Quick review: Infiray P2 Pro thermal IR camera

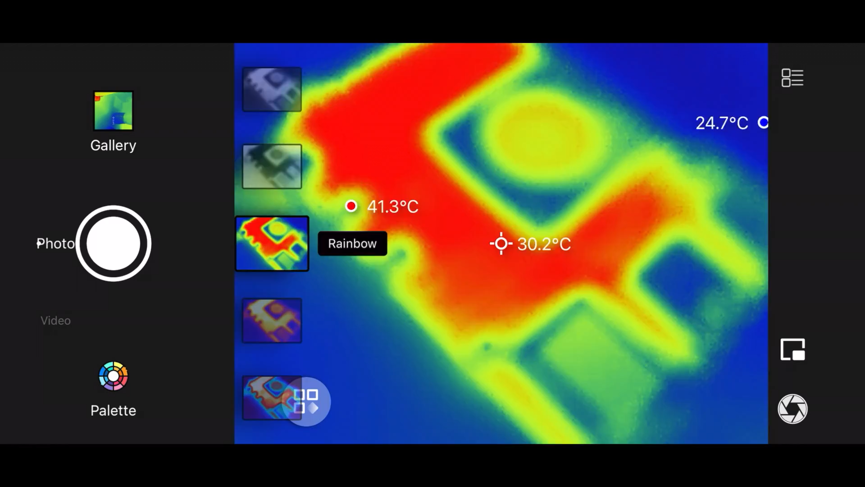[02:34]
macro but now i can get right in there and see individual circuits and
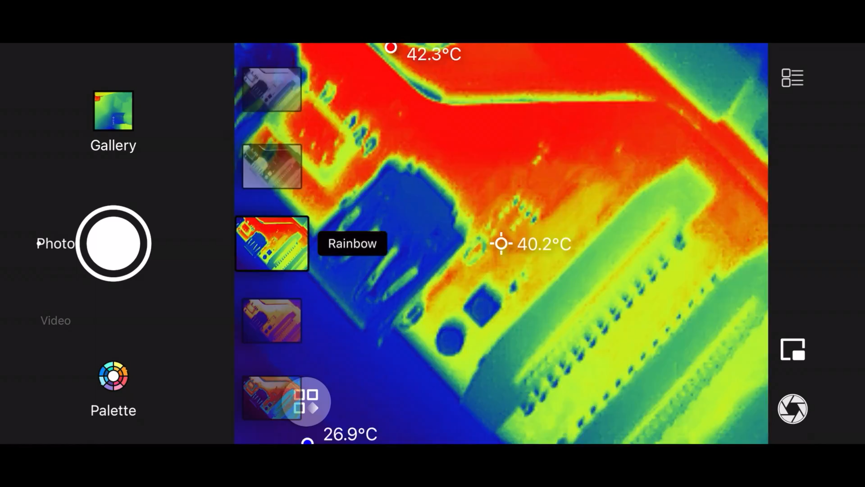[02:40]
On screen: spot 40.2°C, max 42.3°C
of course you still have uh problems if if your device is shiny and reflective you won't be able to see it
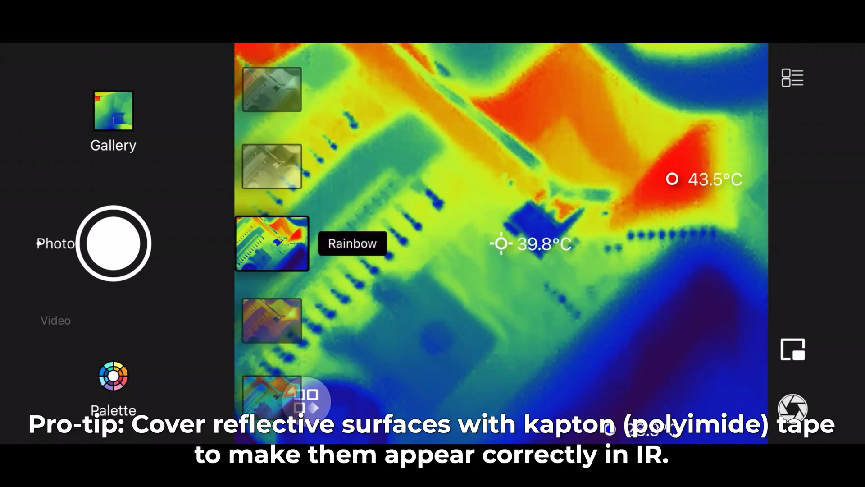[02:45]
On screen: spot 39.8°C, max 43.5°C
but uh you can see that i i can get in and see little details very close
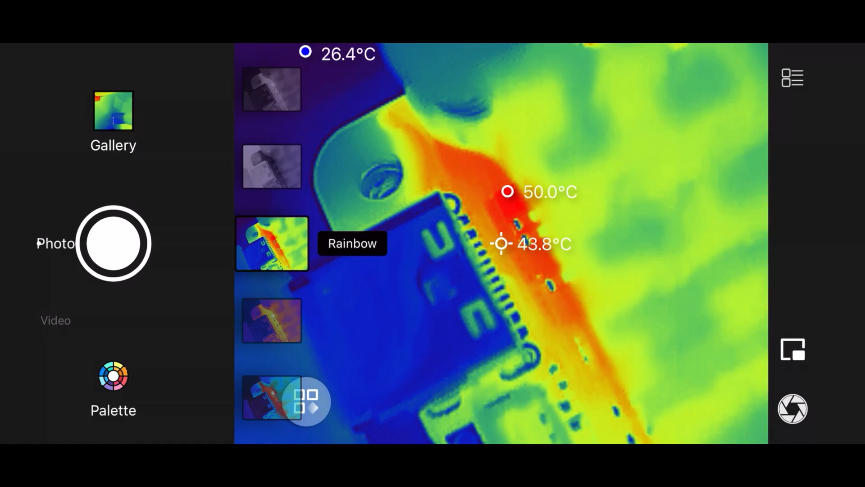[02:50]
On screen: spot 43.8°C, max 50.0°C, min 26.4°C
up and see individual resistors so yeah that's it you can record video clips the i think like let's see here if i
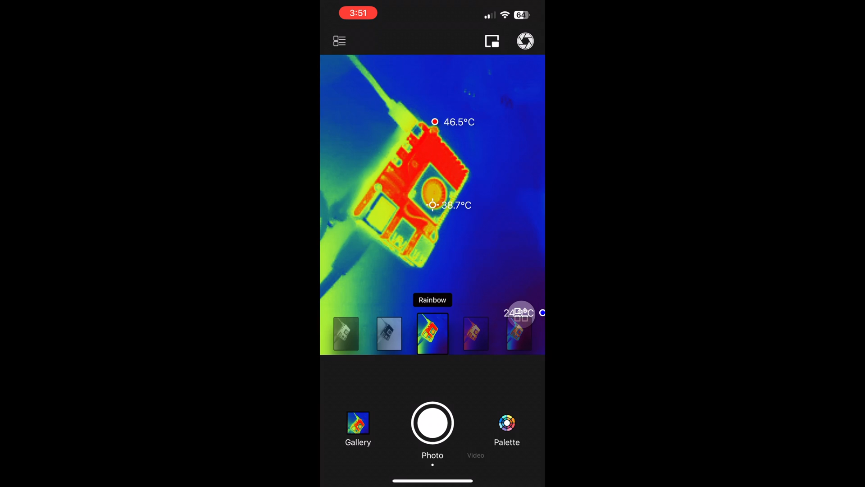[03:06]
On screen: max 46.5°C
the app i don't know why it needs my location uh and then video i can do a
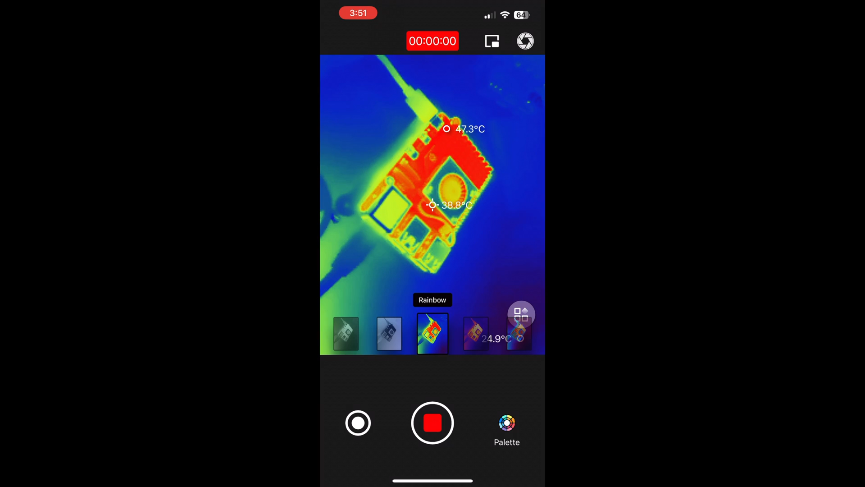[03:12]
video here and it's recording and it records the clips okay uh the gallery
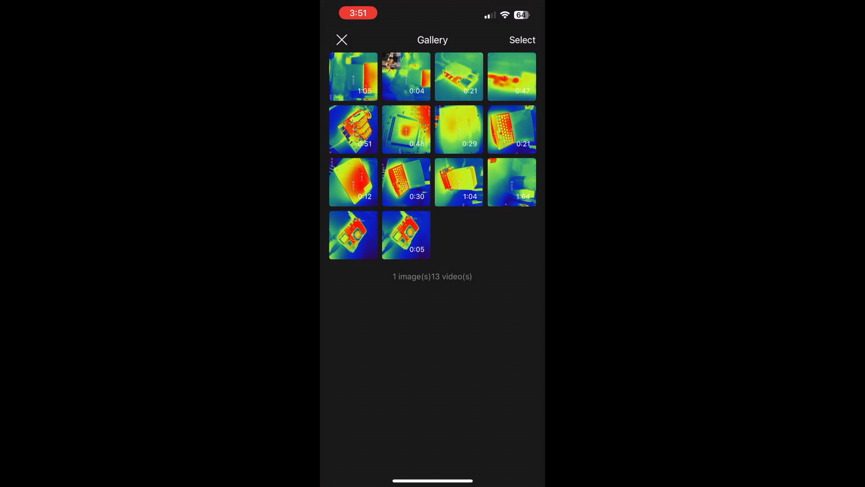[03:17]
is not unbelievable uh it also doesn't too you can see it's not rotating
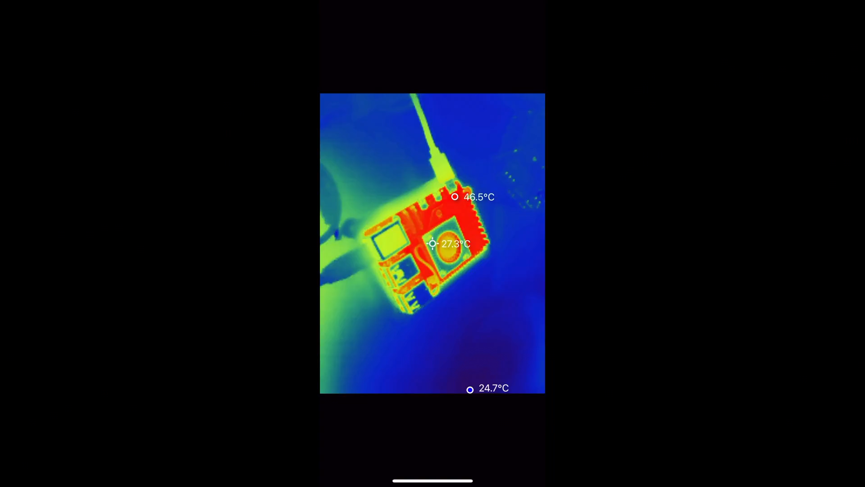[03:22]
the image properly if i hold the camera like this or that so the app leaves some things to be desired but it's functional it works and